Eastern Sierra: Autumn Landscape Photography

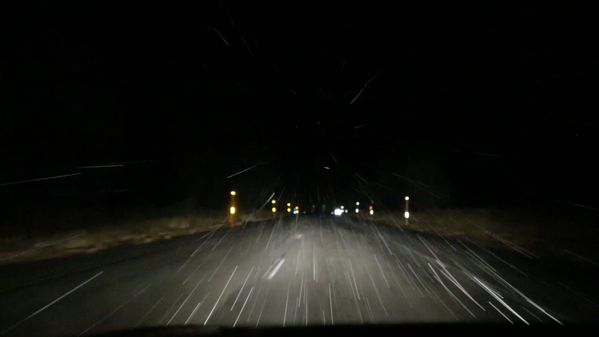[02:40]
That is awesome. I did not expect this 10% chance just turned into a hundred. This is exciting. Did not expect any snow. I am gonna I'm just gonna love watching and seeing that fresh snow on the top of the peaks. Probably the first snow that the higher elevations have had this year. This is gonna be fun. Let's just hope it doesn't keep snowing and it clears up so we can get some good photography.